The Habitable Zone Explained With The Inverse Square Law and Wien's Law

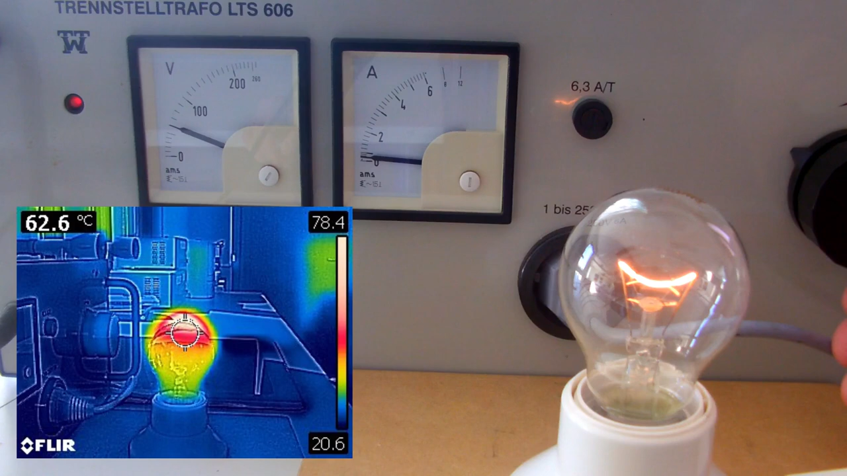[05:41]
On screen: spot 62.6°C
The color is red to orange. As I increase the voltage, it will become brighter and brighter and the color will turn to yellow. Then, almost white.